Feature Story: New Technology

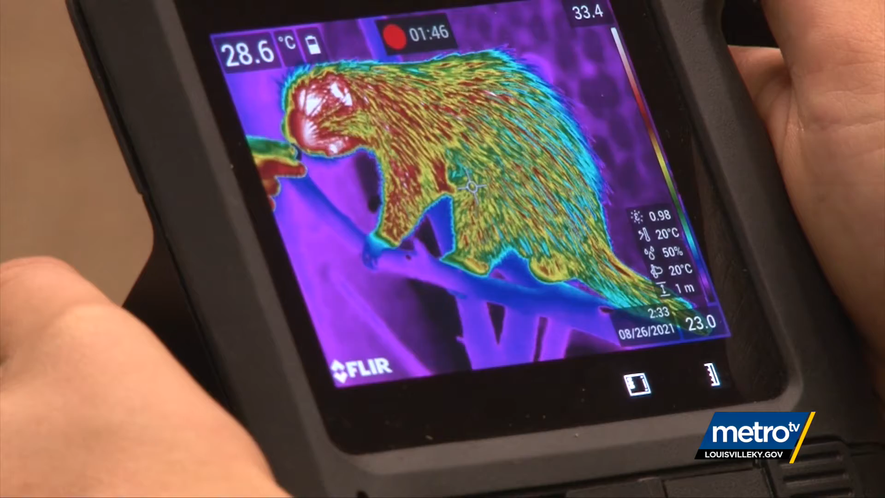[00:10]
On screen: spot 28.6°C
We're really excited to partner with the Louisville Zoo to take some thermal images of the animals that they have here.
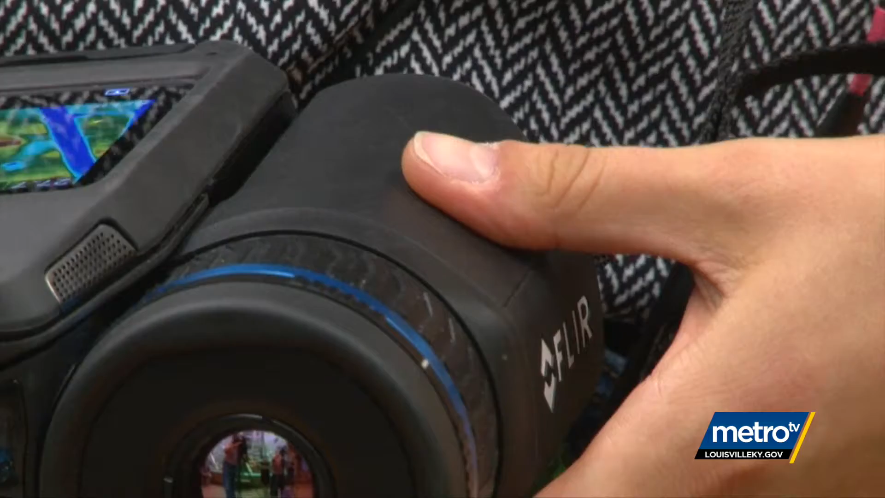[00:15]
With this, we can get a heat signature. White is going to be the hottest temperature.
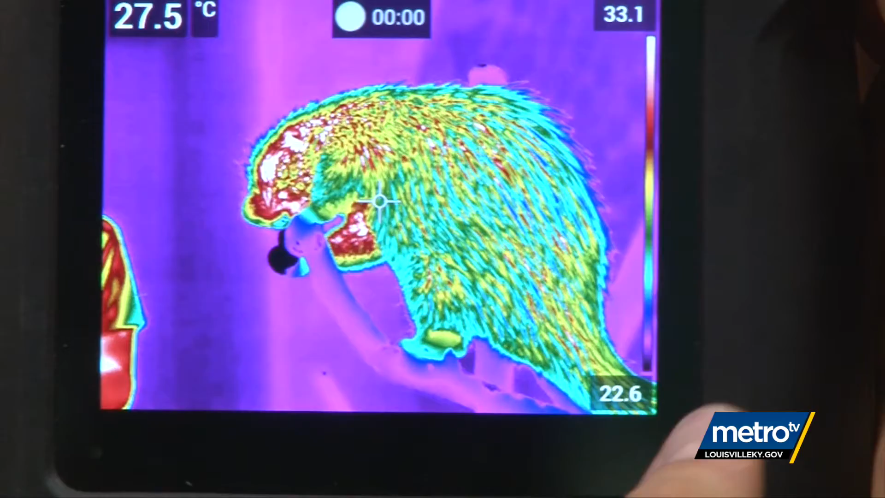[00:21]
On screen: spot 27.5°C
Purple and black are the coolest temperatures. The Louisville Zoo is always keen on looking at new ways to measure animal welfare.